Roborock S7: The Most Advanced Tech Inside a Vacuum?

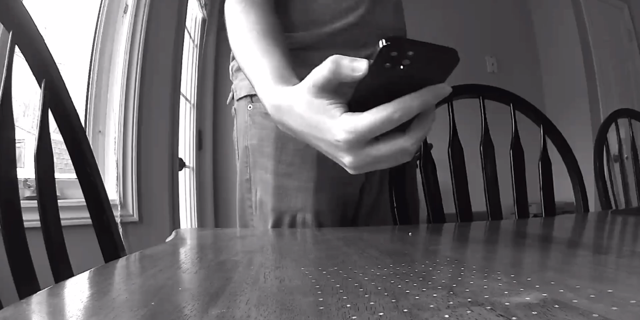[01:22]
Back when the iPhone 12s were first released, I made a video about how the LiDAR scanners work. They shoot out these little lasers that bounce off of objects to provide depth information. The Roborock S7 has a very similar technology, although this LiDAR scanner on the top looks a lot more like the one you'd find on the top of a fully autonomous car.